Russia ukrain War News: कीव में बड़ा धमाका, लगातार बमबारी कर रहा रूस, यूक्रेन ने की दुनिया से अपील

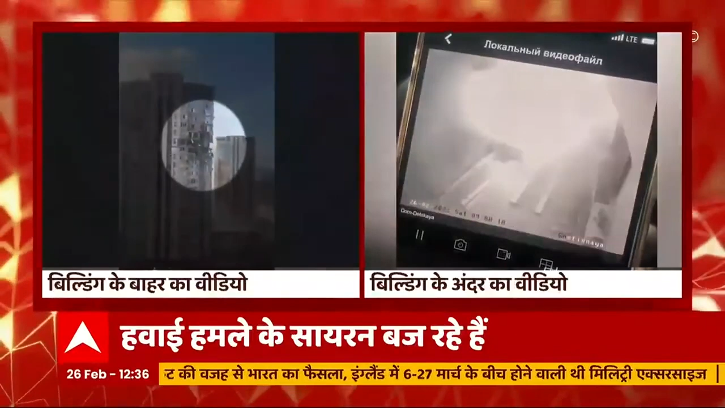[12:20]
रेजिडेंशिल बिल्डिंग है बाहर की तस्वीरें उस इमारत की और अंदर उस कमरे के भी तस्वीरें आई है जो जिसमें explosion नज़र आया वो धमा का नज़र आया